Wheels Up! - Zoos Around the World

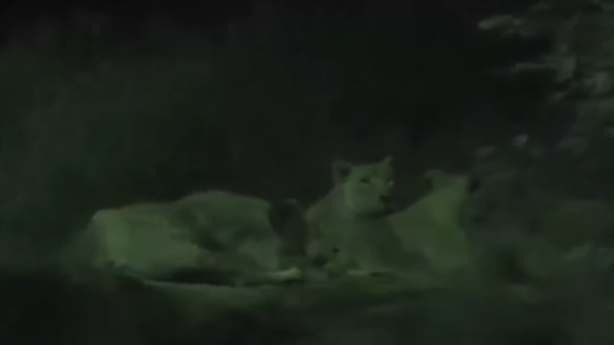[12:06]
These are South African white lions as a result of a recessive gene and have been extinct in the wild since 1990.